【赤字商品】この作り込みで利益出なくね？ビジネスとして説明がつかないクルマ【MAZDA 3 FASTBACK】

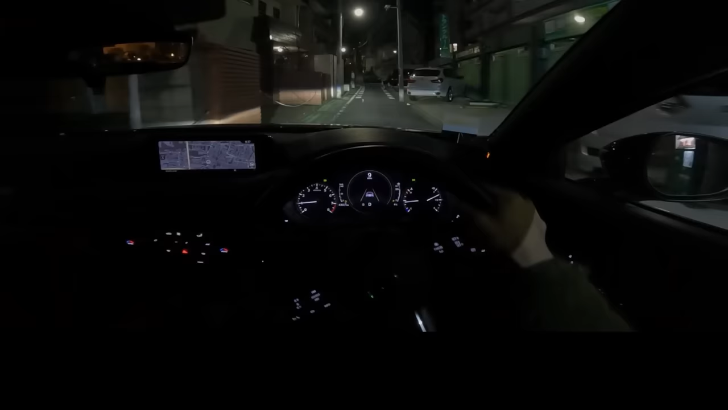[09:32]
通行人は止まってパスしました歩行者ともすれ違えないってどんだけ狭いんだよ山奥の方の登山道入口への道路あっちの方がまだ広いよなその道路幅と高低差の組み合わせの中にBMWが放り込まれてやがる3シリーズなのは多分サイズの制約でしょう箱根に行ってもやけにBMWの3シリーズが多いよな金の問題じゃないと思うぞ東京って本当に歪な都市ですよねこんな住む価値ないような路地でもアホ